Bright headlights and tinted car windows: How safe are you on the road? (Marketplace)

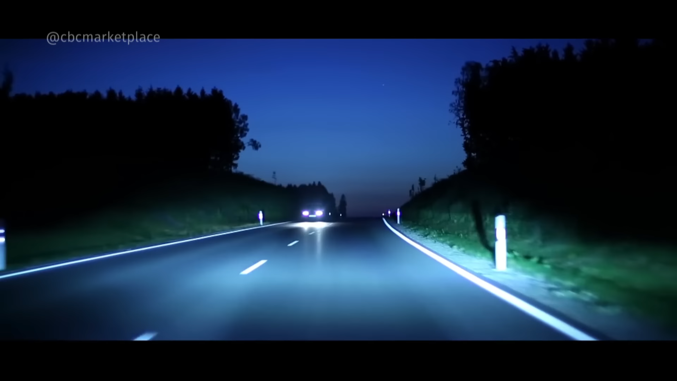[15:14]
But since it's unlikely everyone will go out in spring for that, he has another idea to deal with glare. The headlight beam has a pattern where it's brighter in some areas and dimmer in others.